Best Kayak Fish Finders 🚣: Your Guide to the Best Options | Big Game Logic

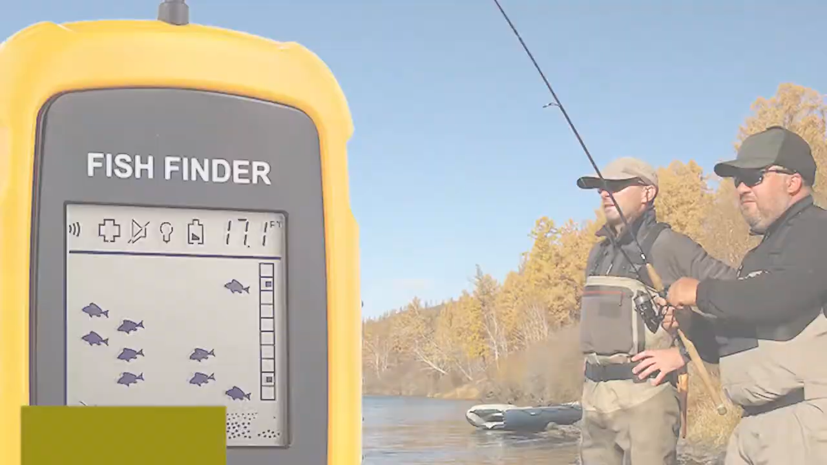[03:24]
On screen: depth 17.1 ft
This fish finder is a basic tool that helps to see fish under your kayak.
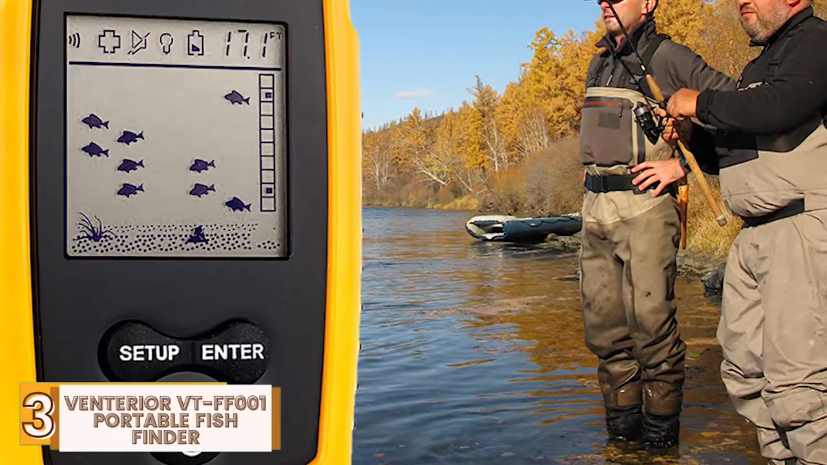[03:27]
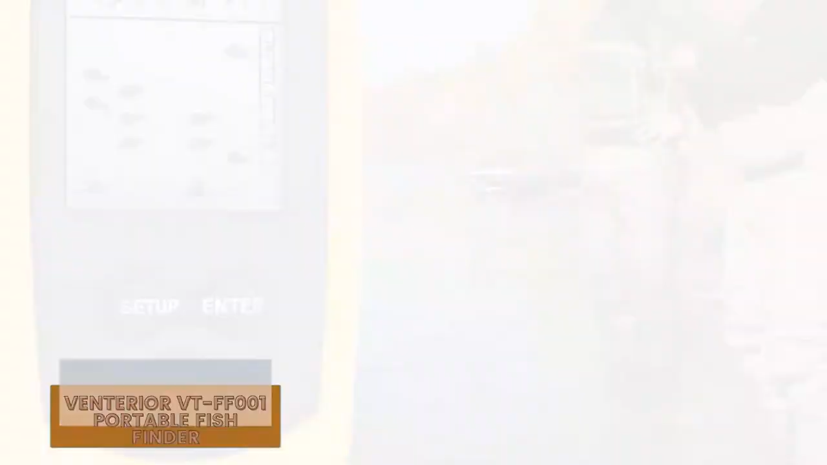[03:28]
This detects water depth and displays approximate fish location as well as other features like weeds and rock formations.
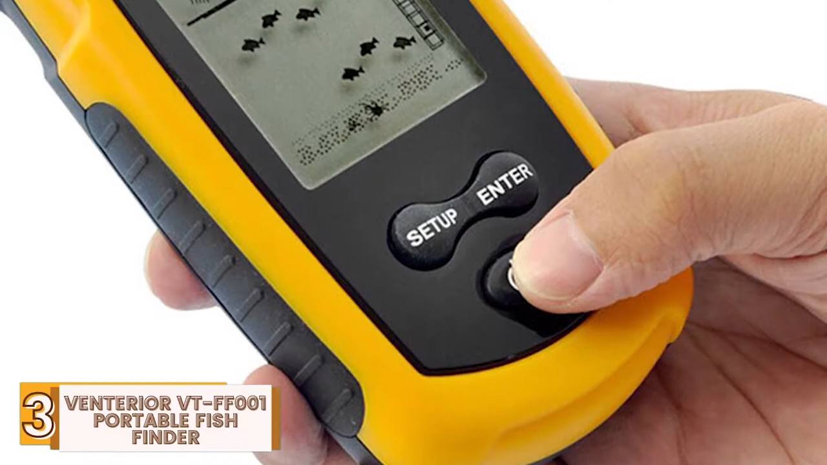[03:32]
Its pros are, its battery saving mode helps the fish finder last longer.
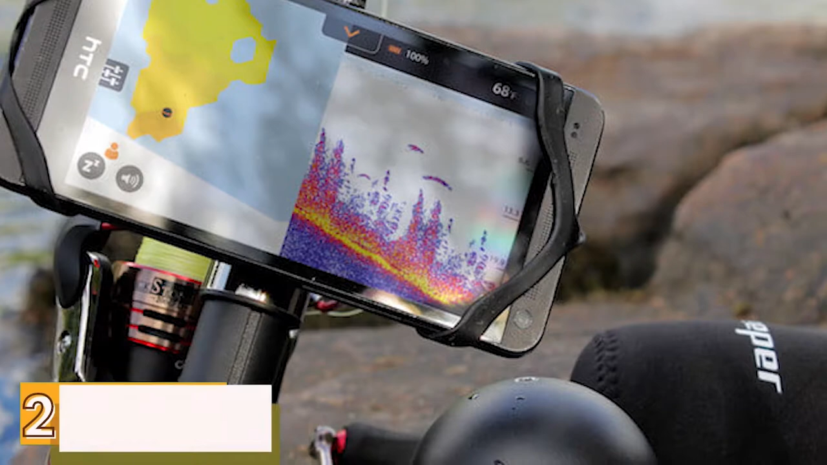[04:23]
This kayak fish finder comes with the highest specs of castable sonar to help scan deeper, further, and with more accuracy. If you're looking for a heavy-duty model, this incredible fish finder has excellent technology and allows you to fish in a more accurate manner.
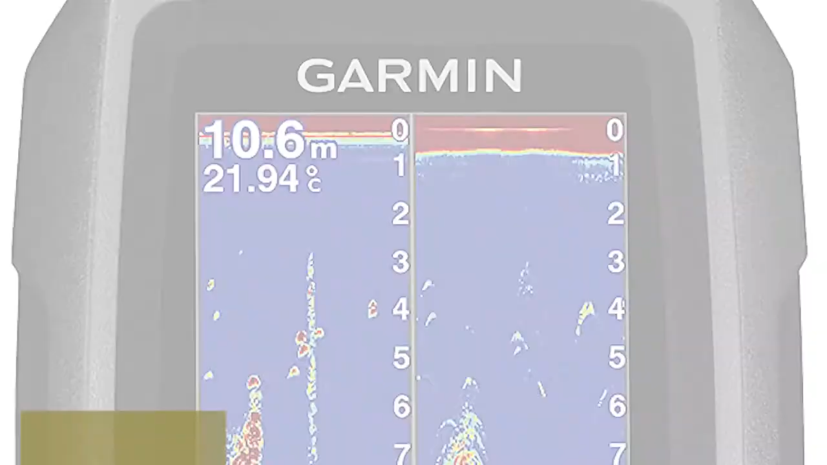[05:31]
On screen: depth 10.6 m, water 21.94°C
This model has a max depth of 1600
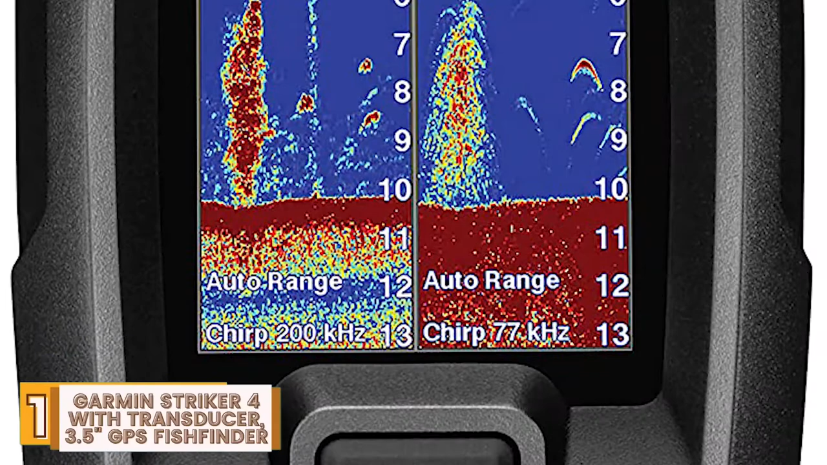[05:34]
feet in fresh water and 750 feet in salt water. It's waterproof and highly durable, and equipped with some of the best technology, allowing it to be very sensitive to the depths and shape of the body of water.
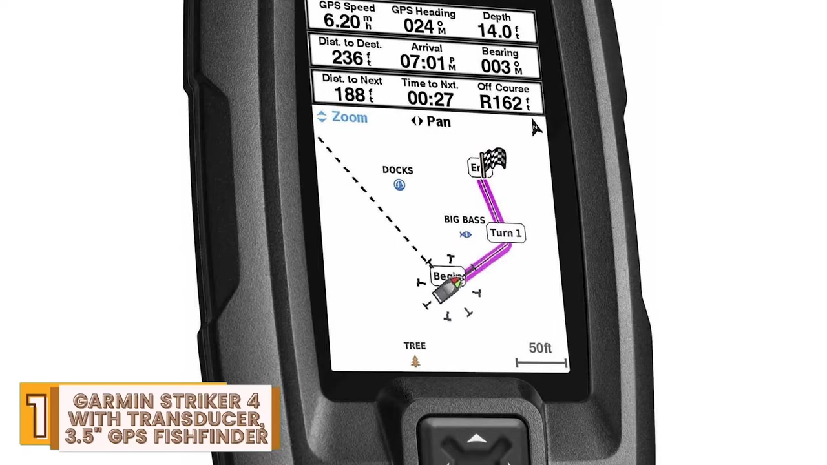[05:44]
Its pros are, it searches quite deeply in both salt and fresh water.
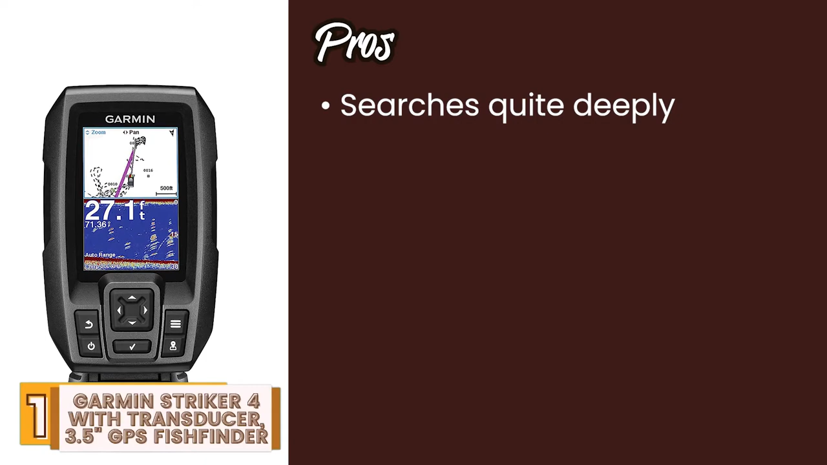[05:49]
The chirp sonar emits continuous frequencies for better fish finding.
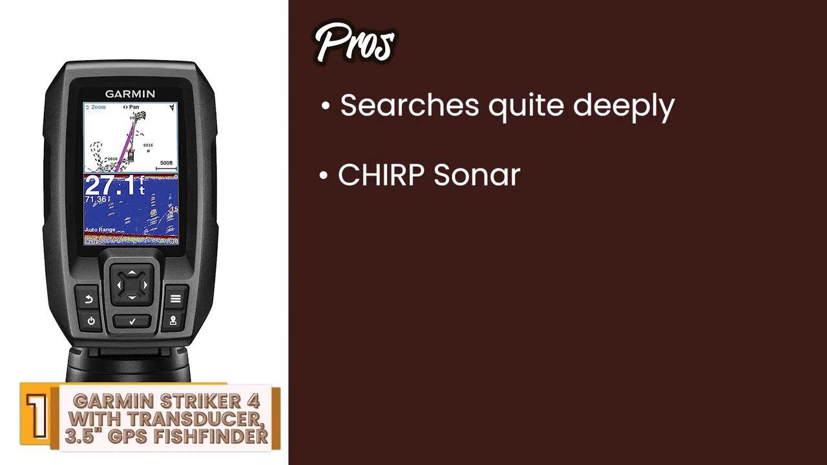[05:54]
Its advanced software makes this much more accurate, even at speed. And it allows you to view all your sonar data for accessing the area and planning routes.
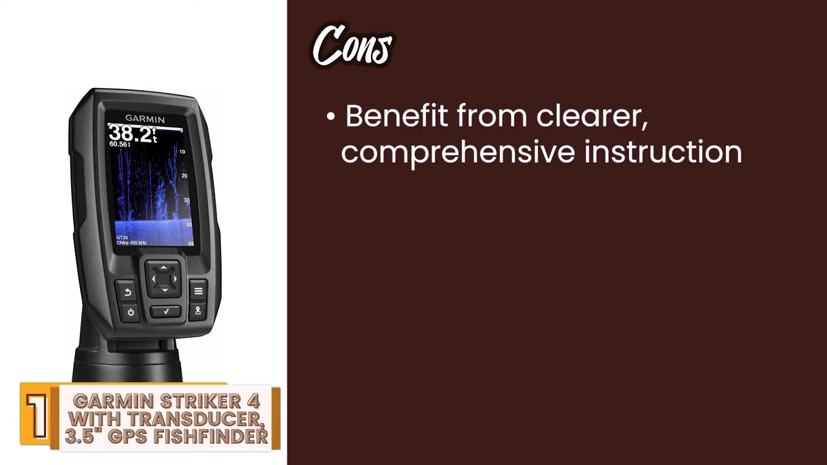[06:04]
However, it could benefit from clearer, more comprehensive instructions for absolute beginners. And it doesn't have a touch screen, and buttons can get a little clogged after being in saltwater air for an extended time. Bottom line is, it has a high-frequency chirp sonar for wider coverage and crisp images.
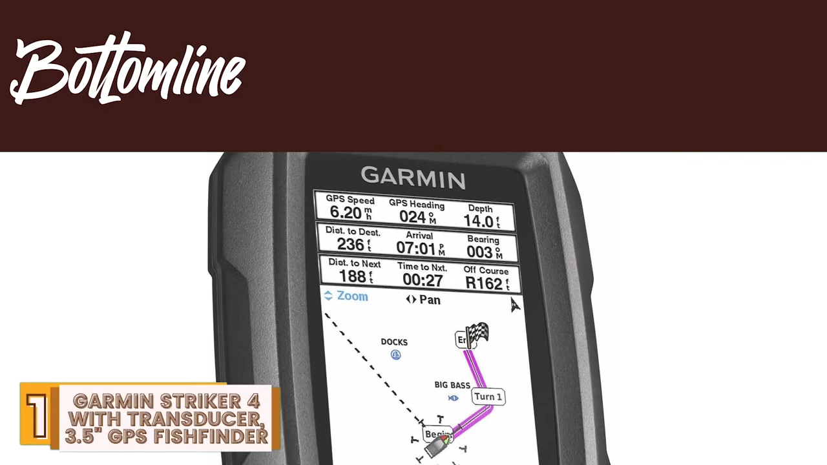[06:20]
It is a simple keyed interface with limited buttons for easy operation.
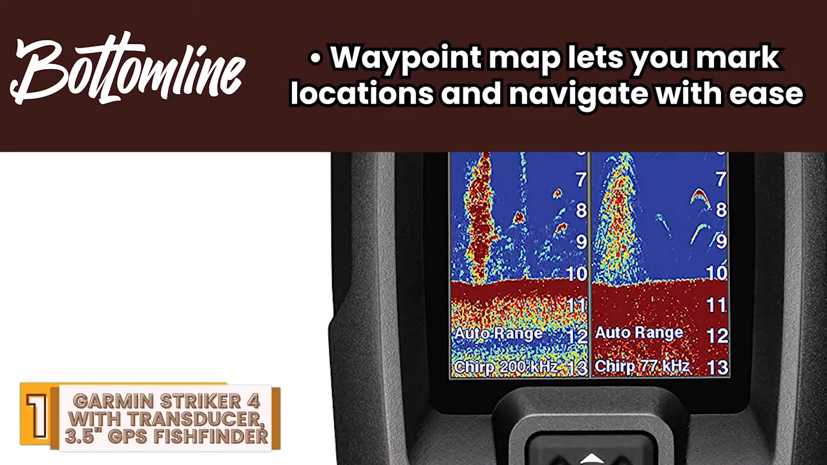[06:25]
And the waypoint map lets you mark locations and navigate with ease. There you have it, our top 5 best kayak fish finders on the market! Check out the links in the description below for detailed information and latest pricing.